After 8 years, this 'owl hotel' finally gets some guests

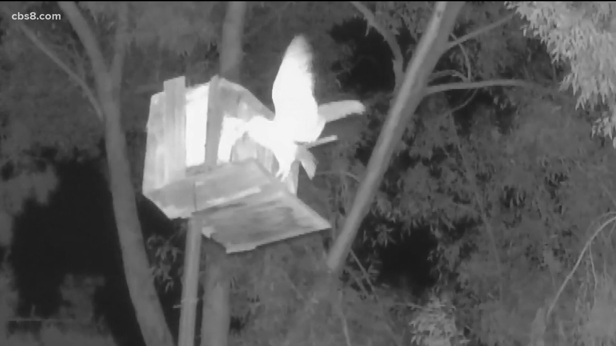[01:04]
Of course, their meal is swallowed whole. And it's kind of a potpourri of what they bring, but it's usually rodents or small rabbit every once in a while, but mostly rodents.
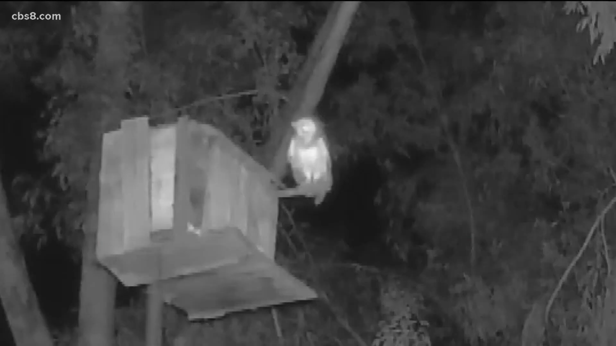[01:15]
And while these are barn owls, not screech owls, you should probably know they're pretty loud before you put one in your backyard.